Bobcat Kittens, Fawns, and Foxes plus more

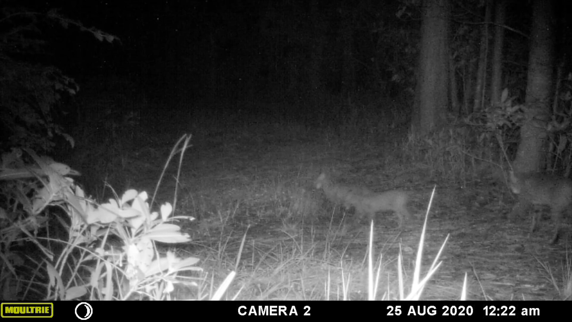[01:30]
and roberta it's great to see them
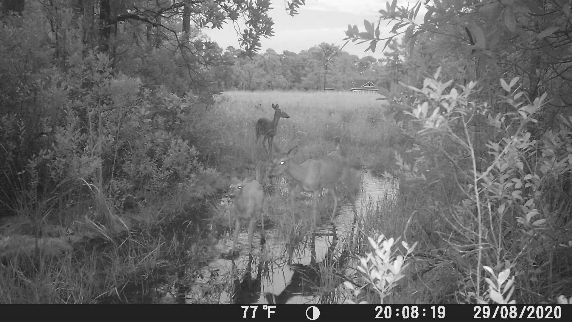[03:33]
that's the mother doe and the two fawns looking
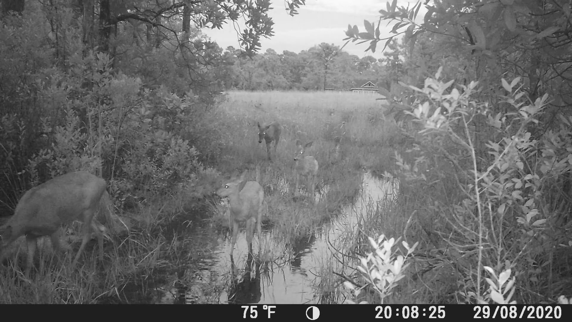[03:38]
great little fawns are getting big there's a deer running in the background that's uh roberta again walking up the lakefront in the rain
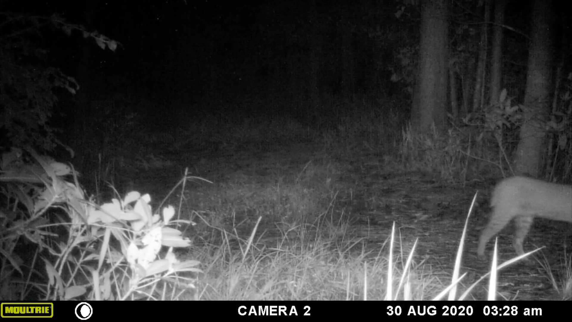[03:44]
um it's great that she's you know got those kittens squared away that just makes me so happy i've got some deer here in the culvert look in the top left corner at that deer feeding on the wood line
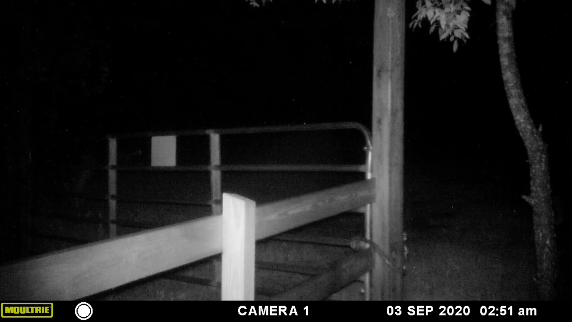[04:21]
and the next video i believe is going to be an injured bobcat walking up the culvert it's a short piece
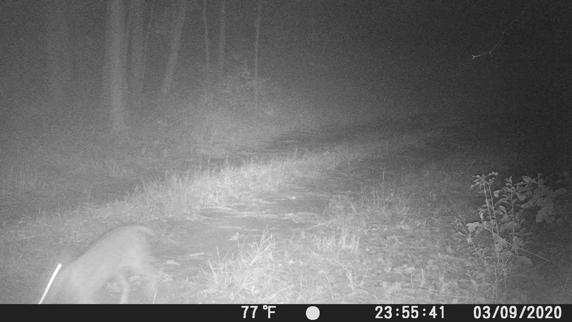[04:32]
so that bobcat is i think it's the male it injured it's got its foot injured its front right foot but uh it's still alive and it looks okay this is a different camera i set up on the north line
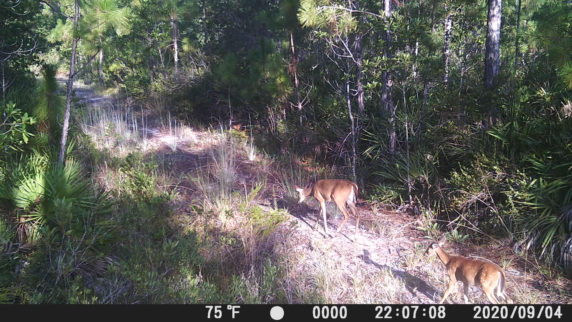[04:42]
to um keep an eye out for potential hunters during the upcoming hunting season it provides a long view down there this is uh i i suspect this is a traveled area for hunters uh haven't seen anything it's good
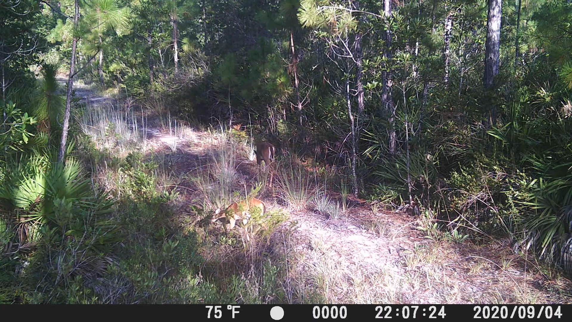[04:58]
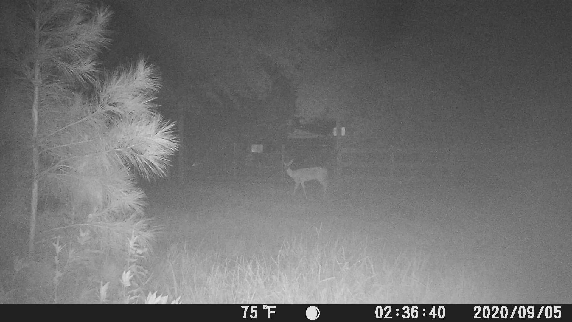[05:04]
so this camera came on here and this is like a a double shot of the same same deer this is the inner dirt road camera and the camera with the light on right now that you can see that's this next view that's that view and uh it's interesting because that light when you actually look at it it's not that bright it's a dim red light but on video you can see it and these last two video clips